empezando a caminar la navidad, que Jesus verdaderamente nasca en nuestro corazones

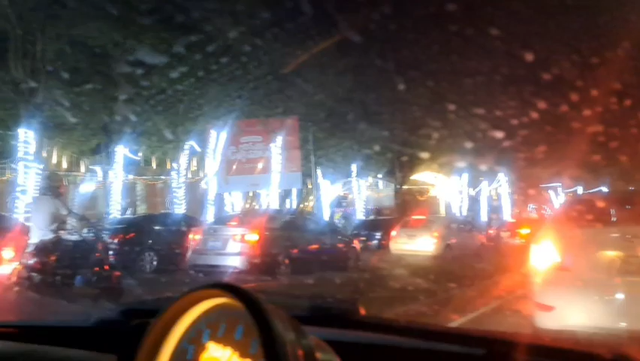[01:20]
De lado y lado, y están en una fila quizás de un kilómetro, ¿verdad? Sí, o más, quizás sí.